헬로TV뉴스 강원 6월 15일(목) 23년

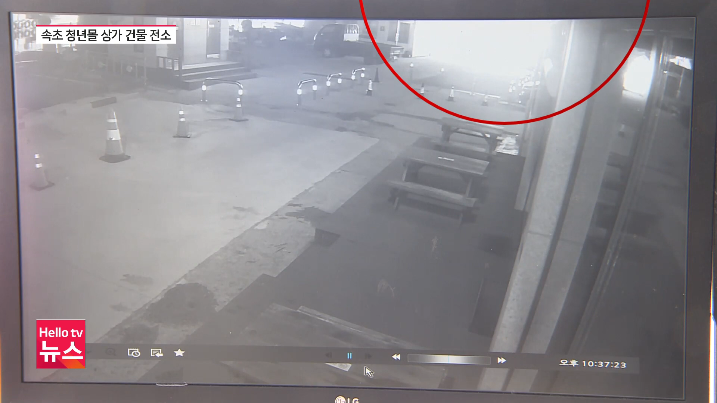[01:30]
한밤중 건물 안쪽에서 빛이 번쩍이는가 싶더니 이내 불길이 치솟습니다.
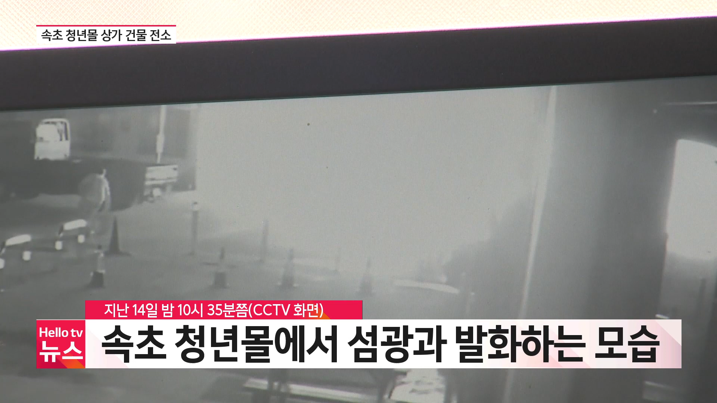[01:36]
마치 폭탄이 터지듯 몇 차례 폭발한 뒤 불이 확산하는 모습도 인근 건물 CCTV 화면에 그대로 담겼습니다.